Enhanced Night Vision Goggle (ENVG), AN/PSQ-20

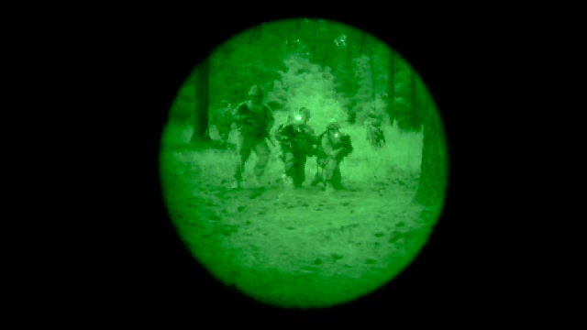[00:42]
The AN-PVS-14 is a great piece of kit, although its usage is affected by ambient light levels such as degraded
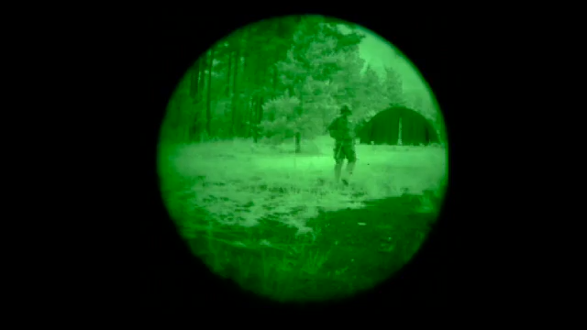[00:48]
moonlight and starlight conditions or when operating within caves. Another enabler soldiers rely upon is the thermal weapon sight, the AN-PAS-13.
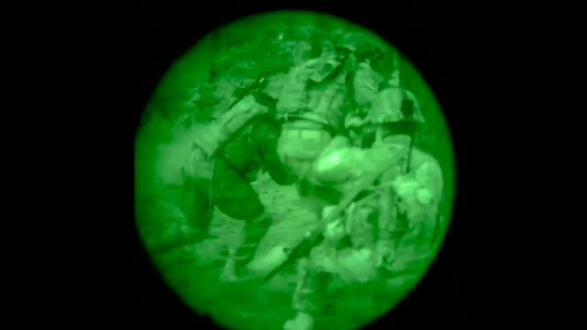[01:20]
commonly referred to as night vision, with long-wave infrared technology into a single helmet mounted passive device.
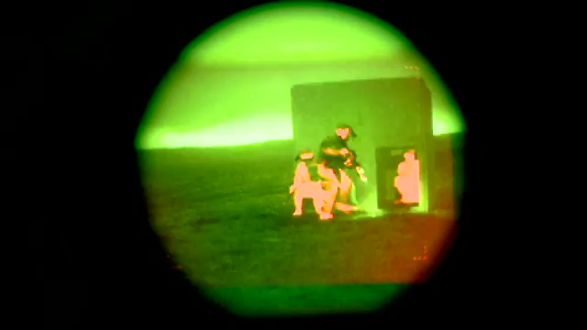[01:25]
The ENVG attaches to the helmet mount assembly and the battery pack is located to the rear of the helmet.